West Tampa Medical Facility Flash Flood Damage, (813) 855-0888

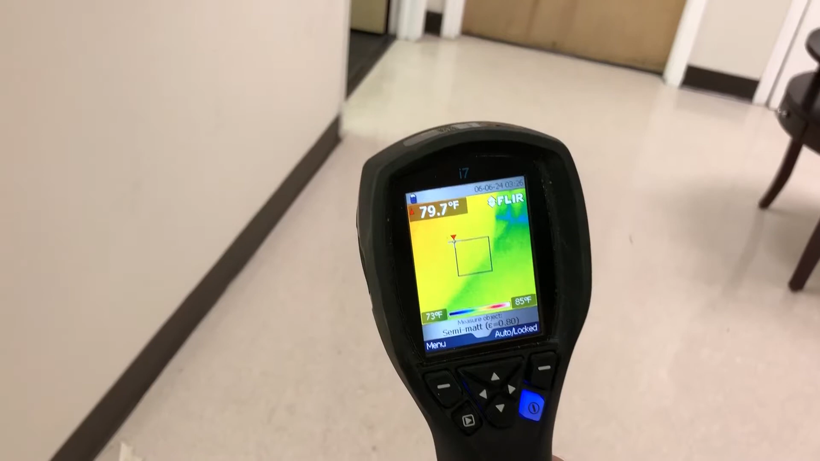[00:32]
On screen: spot 79.7°F, scale top 85°F, scale bottom 73°F
This is our thermal imaging camera showing us that this wall is now dried out.